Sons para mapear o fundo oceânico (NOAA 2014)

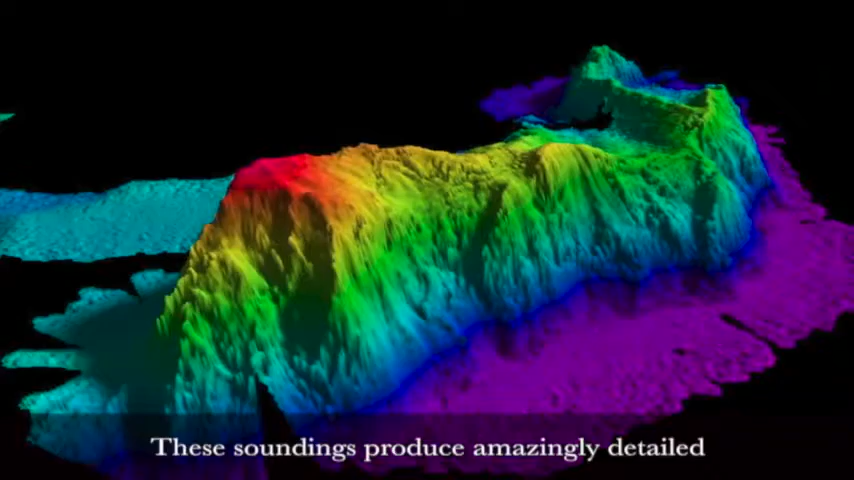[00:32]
detailed pictures of the unseen sea floor multi-beam echo sounders shown
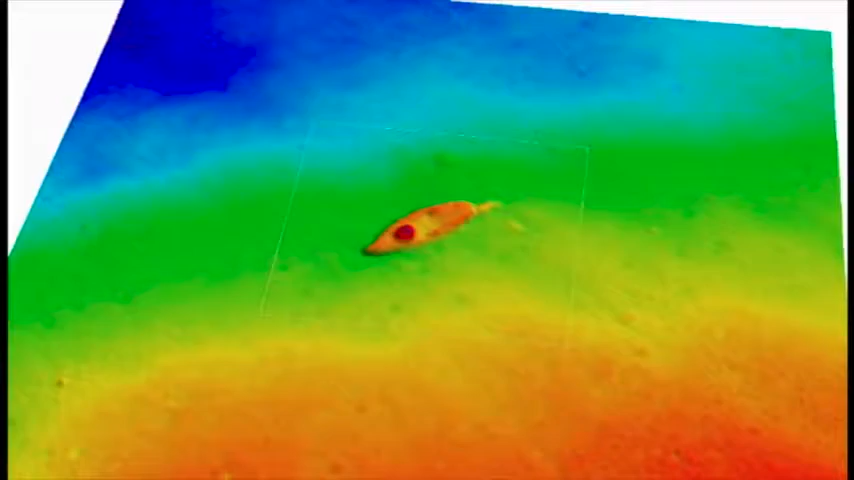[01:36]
red shows you it's a critical number of the water is red hot as well��σng